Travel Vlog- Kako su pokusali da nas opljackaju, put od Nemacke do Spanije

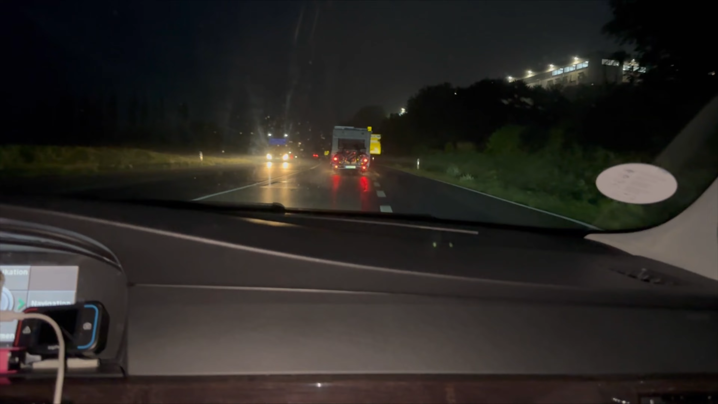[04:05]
Још мало полазимо у Луксембург. Пао је мрак. Сад је...
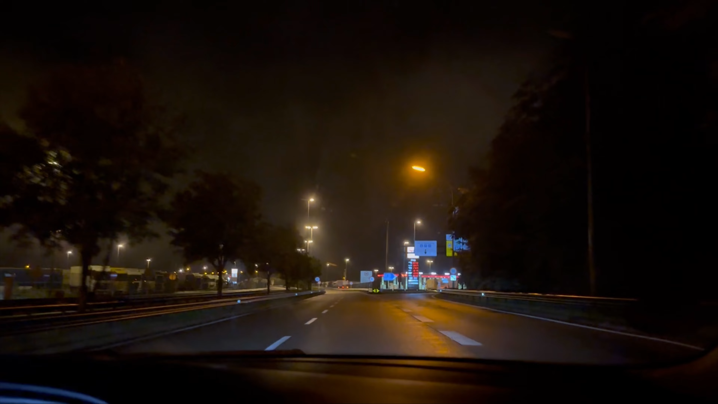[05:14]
Огромна је магла. Баш огромна. Ово је нека пумпа. Ово је пополичено велике пумпе. Заиста огромне. И сами се пете горе. Оми сте сами је плаћате. Нема гужа и далје за дивно чудо. Тако да... Пићимо полако још 11 сати.
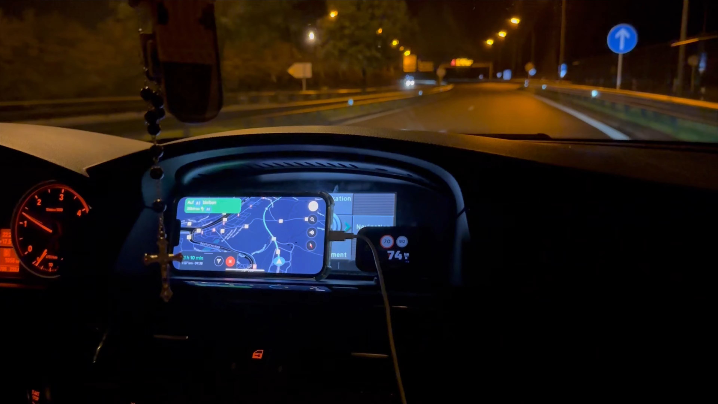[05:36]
Показаје навигацију. Ово да видите мало и нас.
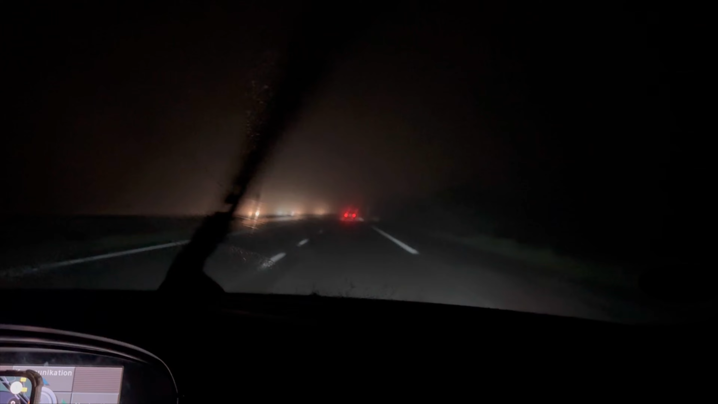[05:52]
Нема гужве, али... Наполј је пополичено свеже. Опај смо стајали. Било је 10 до 12 и направили смо кратку паузу. Морали смо заправо да препакујемо ствари позади. Зато што нисам могла ништа да дохватим. Ни из фрижидера, ни из кесесеца. Где су нам стајали глицкалица и франа. Тако да смо наставили пут. И... Баш је велика магла. У Французкој... Није толико хладно.